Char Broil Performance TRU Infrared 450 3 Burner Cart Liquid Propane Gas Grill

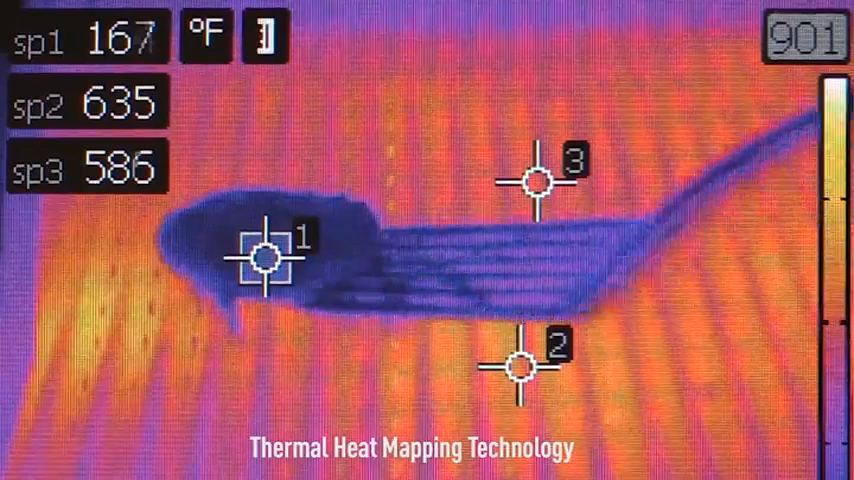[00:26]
creating intense radiant heat that cooks food quicker.
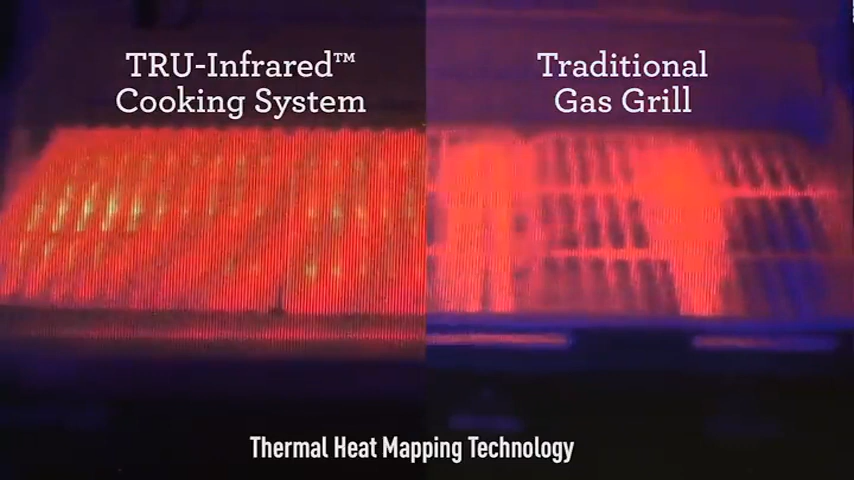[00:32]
That even heat makes it easy to tend your food knowing there are no hot or cold spots across the cooking grates, and any drippings are instantly vaporized. The smoke and steam produced infuses moisture and flavor back into your food.